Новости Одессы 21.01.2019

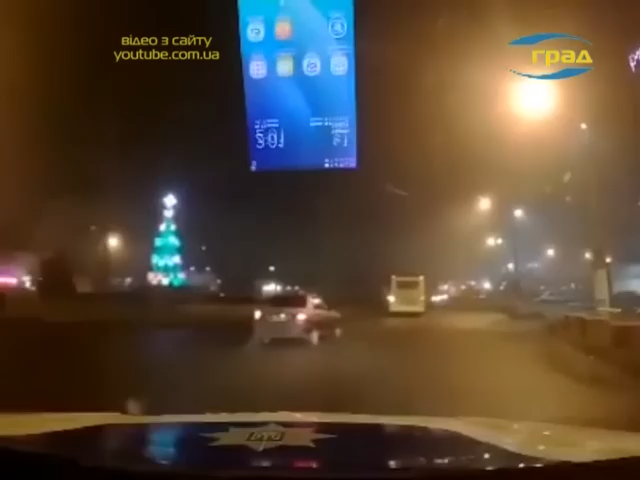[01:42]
который разъезжал по территории сквера Гамова, где в это время проходил детский праздник. Патрульные остановили машину и задержали водителя. От прохождения освидетельствования на состояние опьянения мужчина отказался.
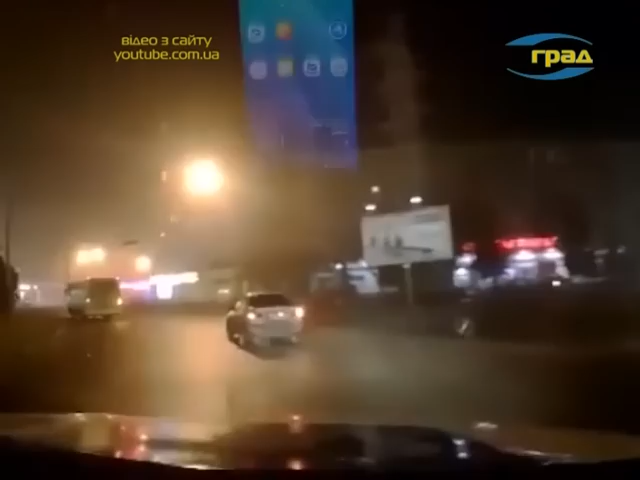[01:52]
На нарушителя составили админпротокол. Автомобиль эвакуировали на арест площадку.